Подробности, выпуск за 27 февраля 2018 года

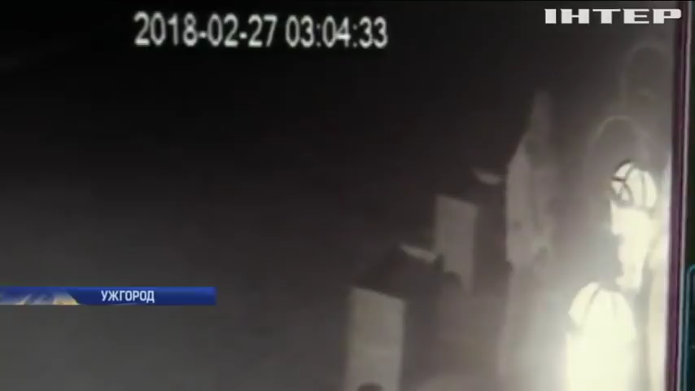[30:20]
Камеры видеонаблюдения зафиксировали, как ночью мужчина с пакетом в руках подошёл к офису и положил на подоконник неизвестное устройство. Как только отошёл, раздался взрыв.